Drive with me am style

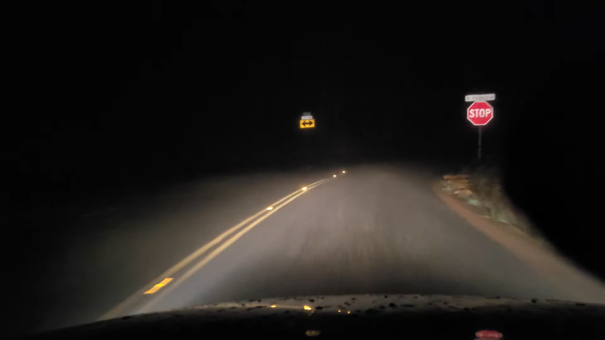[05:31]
So I had to turn off my brakes, because I can't see anyways, because of the stupid fog. And I had to have a video for this week, so I'm trying to get back into filming, you guys. It's been really hard. Sometimes I can't see nothing, so hold on. Sometimes it's harder to get back into filming, and then other times it's not.